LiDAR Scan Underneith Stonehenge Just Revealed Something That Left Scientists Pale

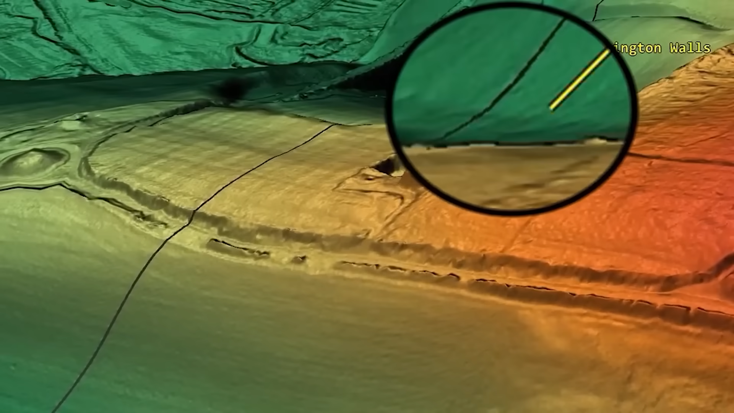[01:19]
They bounce back, measuring every tiny dip, bump, and groove in the terrain, even those hidden by grass and soil.
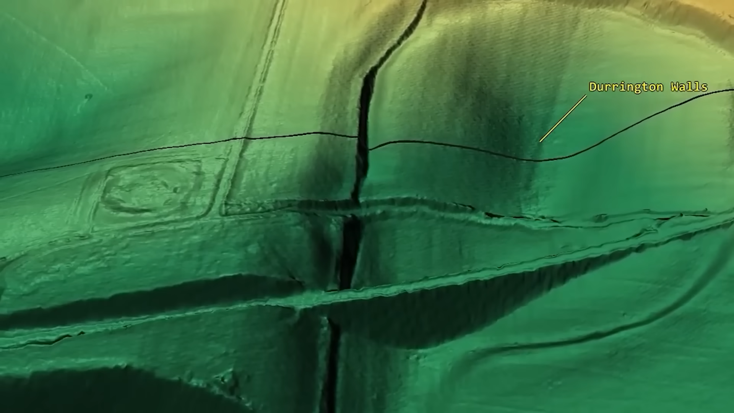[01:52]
Durrington Walls was already known as the site of a large Neolithic settlement and a massive circular earthwork, or hinge.